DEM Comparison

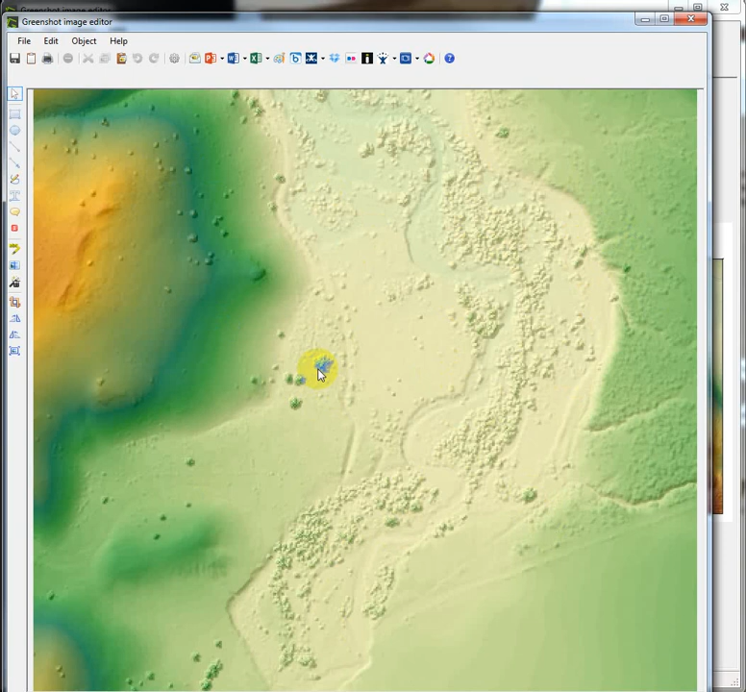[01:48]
which looks more something like this. This is a typical landscape with a channel running through it, and then vegetation. This is the laser bouncing off the first return things, which is the top of vegetation, top of trees, tops of cars, tops of people's heads, etc. Post-processing, we have to go through and strip that stuff off, get rid of the vegetation, interpolate between known points to smooth out features.
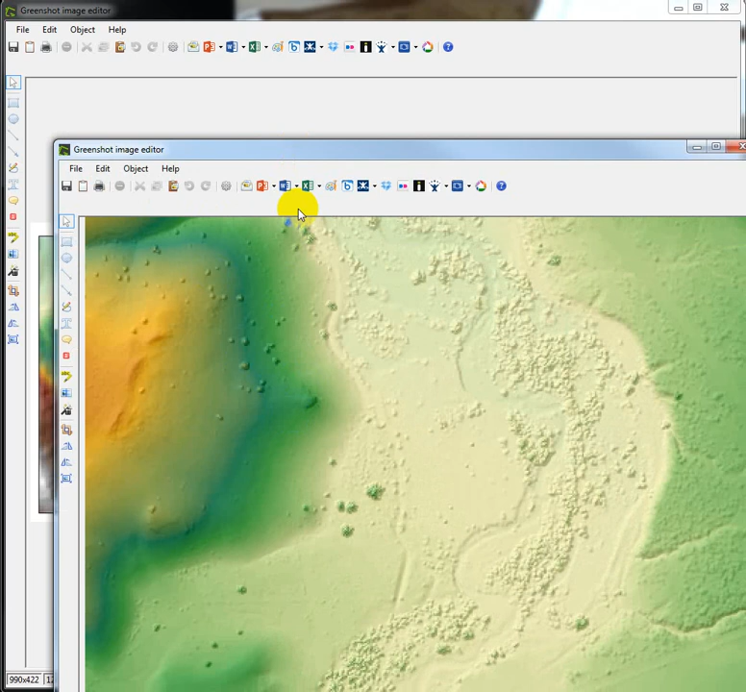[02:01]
Also, bridges, any obstructions to a channel have to be removed. This is an example of raw survey data where a field crew went out with a total station and captured very high point densities around features of interest, like these beaver dams crossing a channel. They were also able to stand in the channel bed and get the channel bottom elevations, whereas LIDAR is reflected off the water's surface or is absorbed by the water,
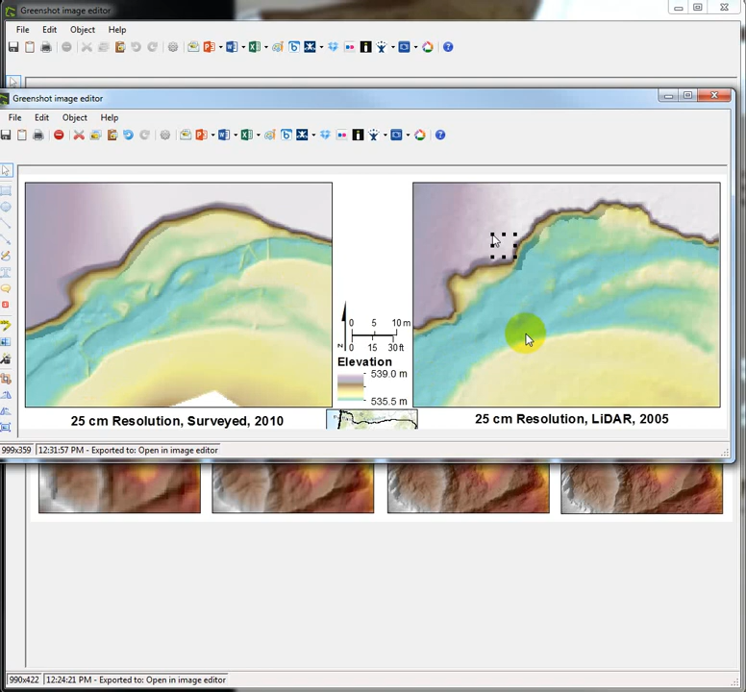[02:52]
And these kinds of obstructive features, whether it's a bridge, an overpass, or a beaver dam, or just large woody debris, this stuff has to actually be manually stripped from the LIDAR DEM so that flow can be modeled on the landscape. So that's just a couple of points I want to make about the LIDAR. We do consider it the truest, most accurate data that we usually can acquire for a landscape, but it does have a lot of limitations,
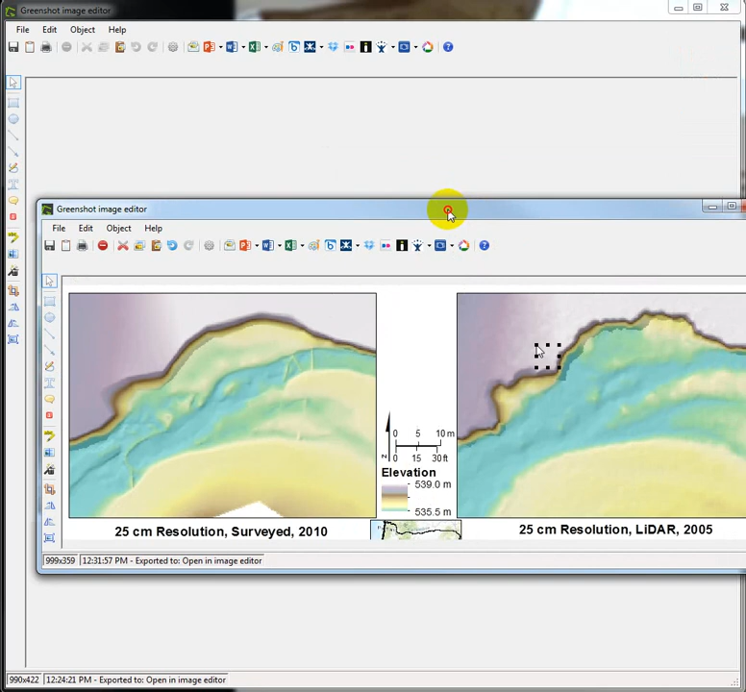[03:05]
like penetrating water and having features that
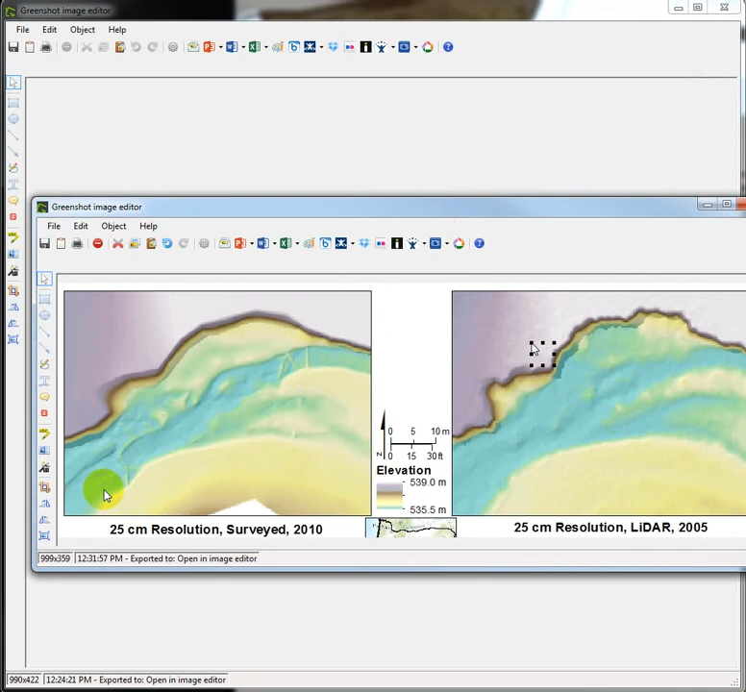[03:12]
might be of interest actually removed from it. Yeah, so 2-meter, 10-meter end up looking very similar. The 10-meter data is an interpolated process pulled from contour maps. So the USGS, in its most basic form, takes a contour map and either manually digitizes the contour lines and then interpolates between them and builds an elevation, a digital elevation surface, or they have computer programs, obviously, that can read the contour lines and then interpolate between them.
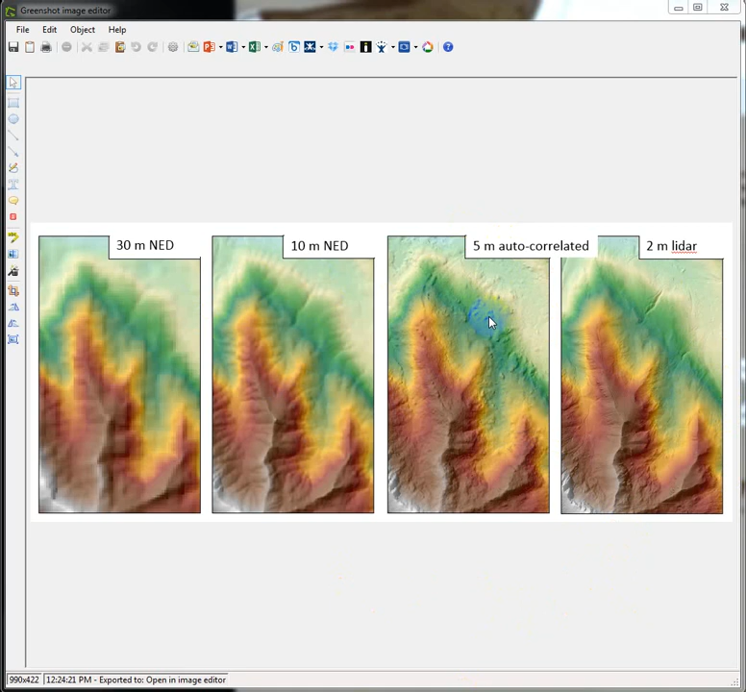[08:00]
and you can run into some problems if you're using something. You can't just base it on the resolution. You really have to understand how these things are created and be aware of offset issues and pattern issues that could really mess up your analyses. If you have questions, let me know. Thanks.